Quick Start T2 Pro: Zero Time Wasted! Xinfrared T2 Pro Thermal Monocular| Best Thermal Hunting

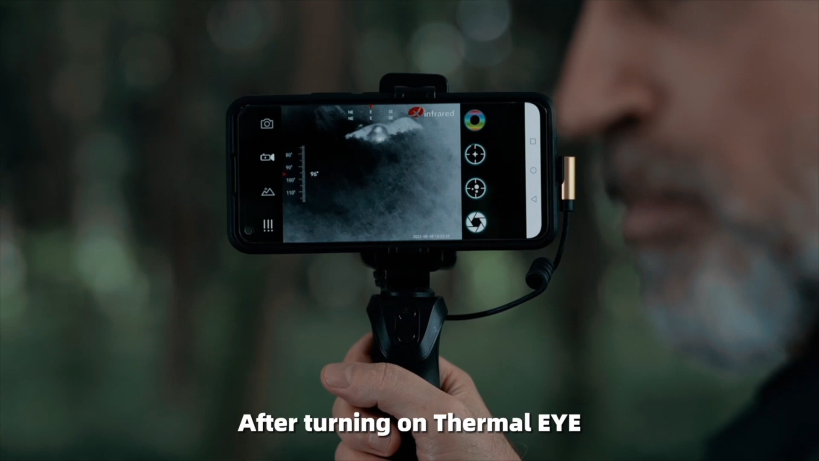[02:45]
After turning on Thermal Eye, there are many buttons on the screen. In the upper right corner, there is this one.
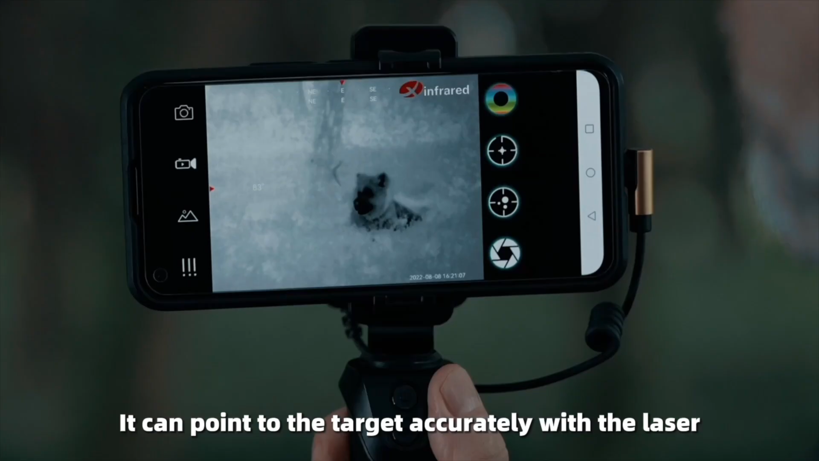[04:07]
The position of the cross cursor needs
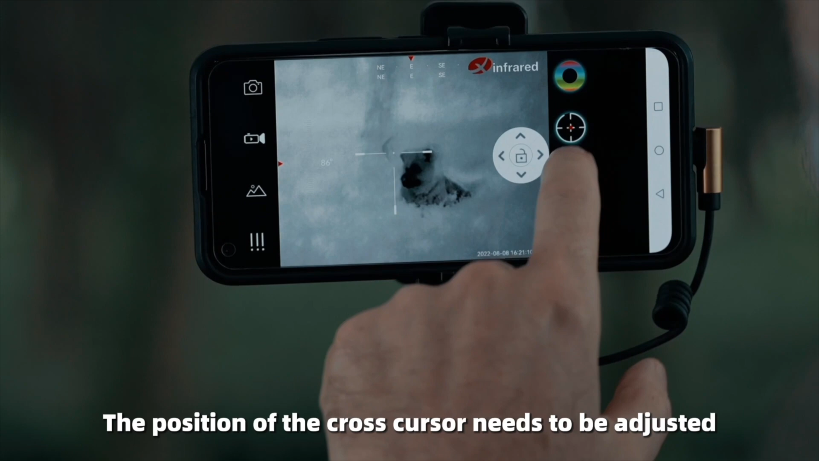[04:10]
to be adjusted to coincide with the laser point.
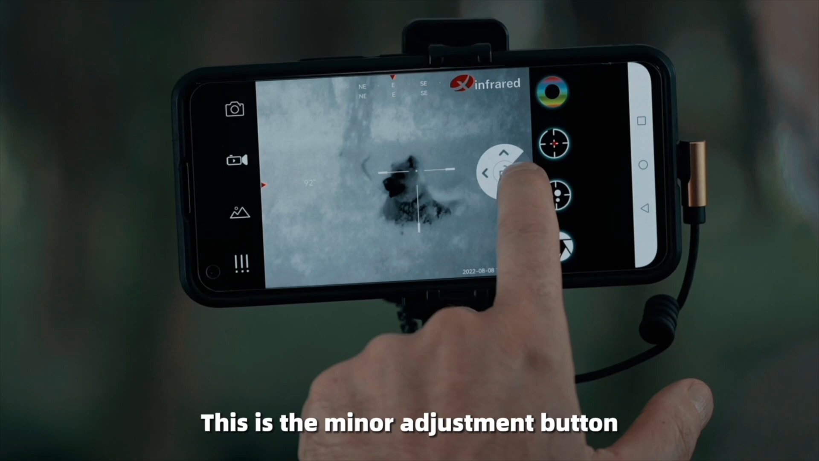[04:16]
This is the minor adjustment button, which can be accurate to one pixel for precise adjustment.
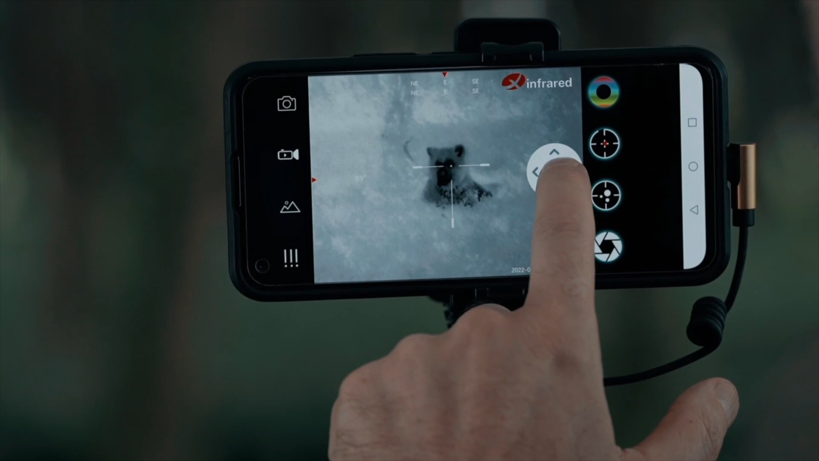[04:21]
After adjusting this, we shall lock the cursor position.
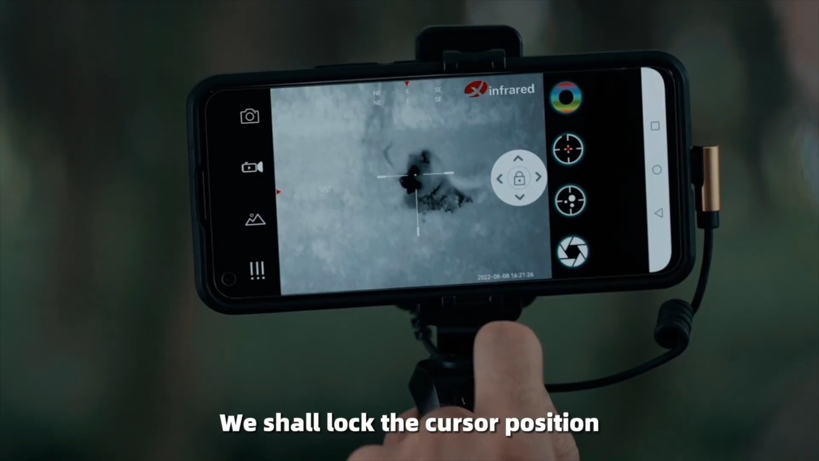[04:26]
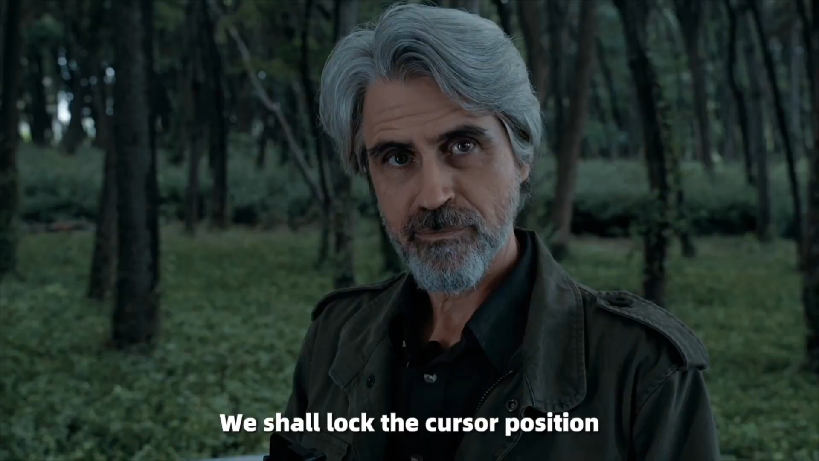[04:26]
The third is the hotspot tracking function.
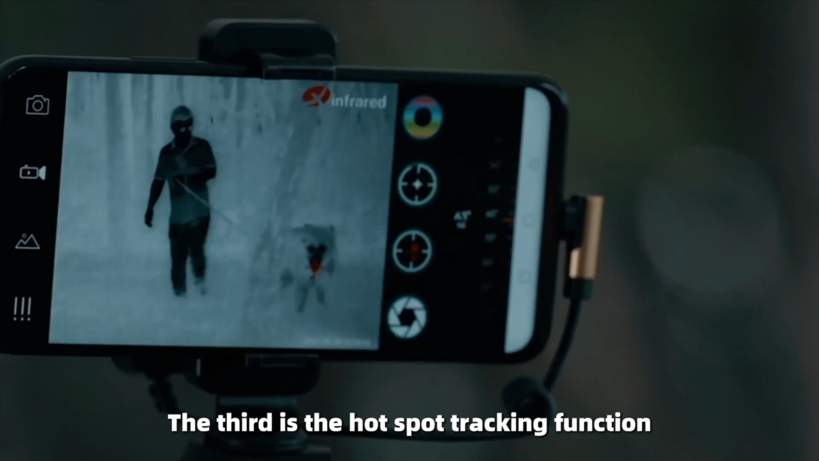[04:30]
It can track the moving target in real time.
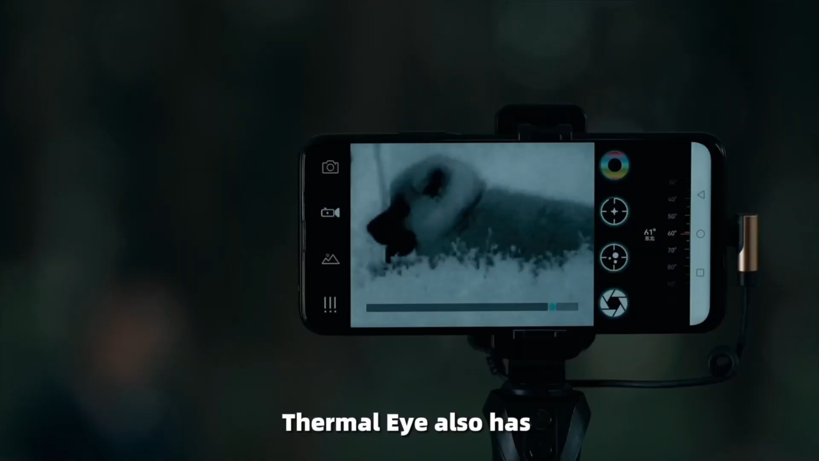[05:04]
Thermal Eye also has a useful hidden function called Zoom.
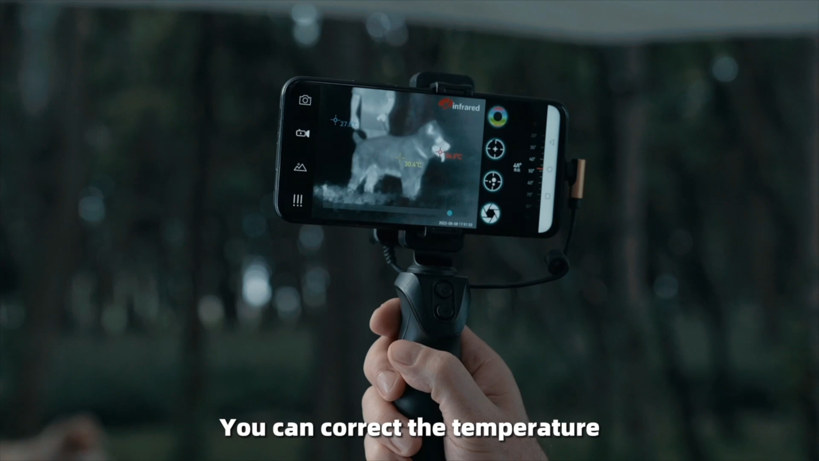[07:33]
You can correct the temperature and set the measurement distance to make the temperature measurement more accurate.
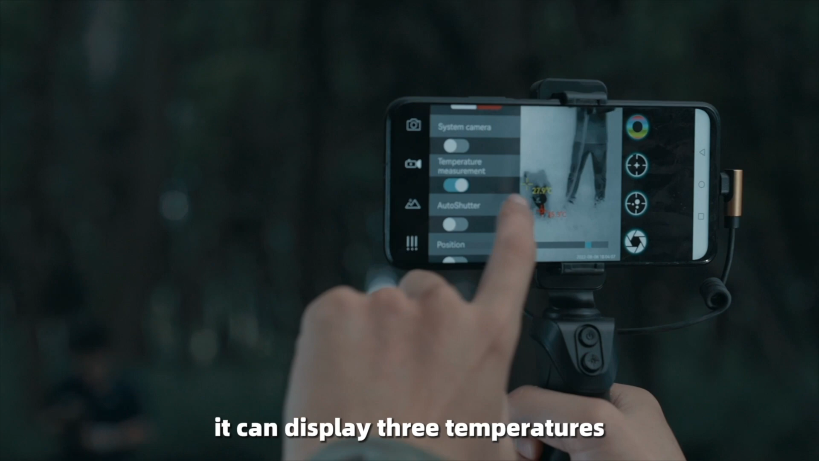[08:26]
The highest temperature, the lowest temperature, and the middle temperature.
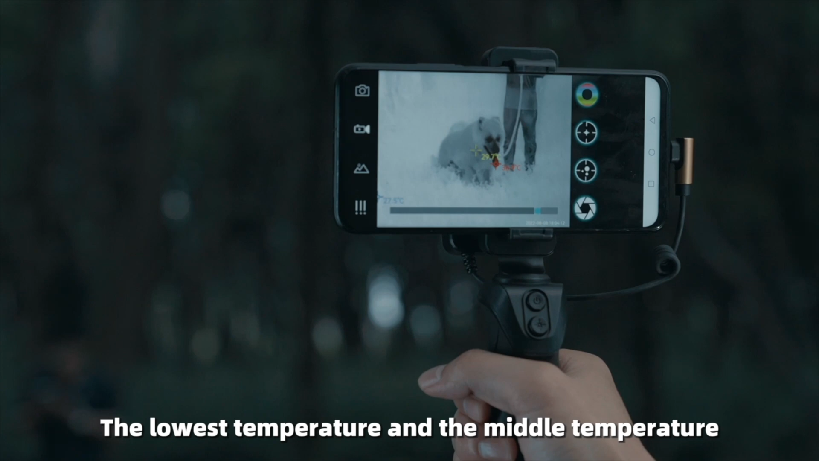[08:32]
This is the automatic shutter function, and the image will be automatically corrected from time to time.